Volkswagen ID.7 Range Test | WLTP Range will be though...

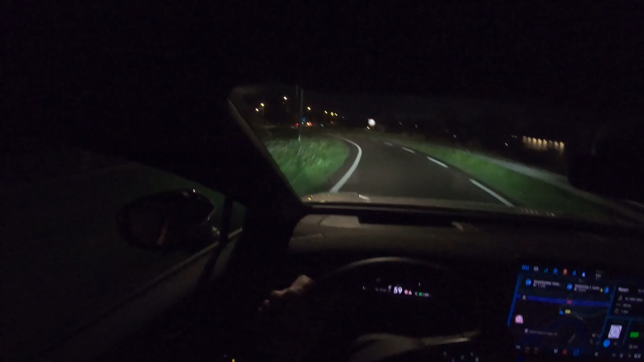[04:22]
curious how much it will drop at the moment the consumption is 18.1 kilowatt hours per 100 kilometers so in the next update you will know how much it has dropped where do i have to go this way i am not really familiar here here we go there's the sign i'm going on the highway again and as i have said in the next update you will know how much the consumption has dropped yay it
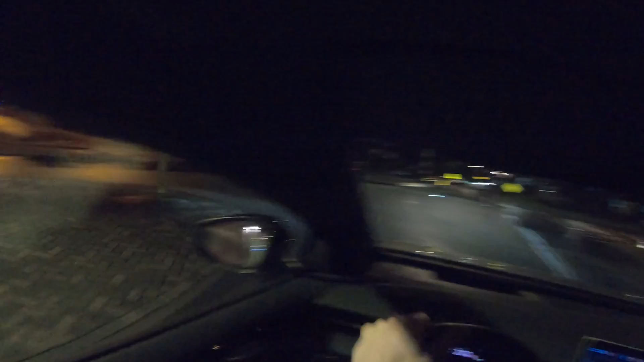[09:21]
at the moment because here i go on the highway again and that is 26.3
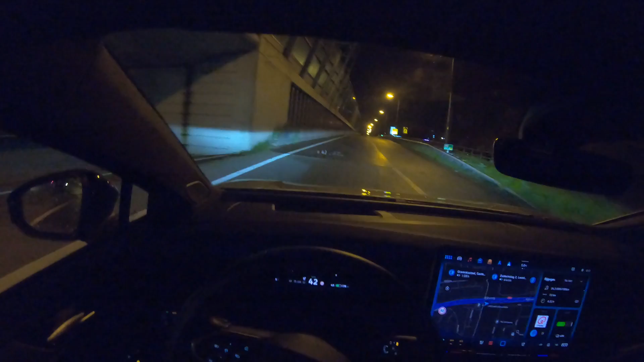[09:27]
kilowatt hours per 100 kilometers that is not that bad power yeah plenty of power this car zero to 107 seconds it's picking up there we go uh well let's say 26.9 it's dead after giving it some power reset or resume i mean not reset resume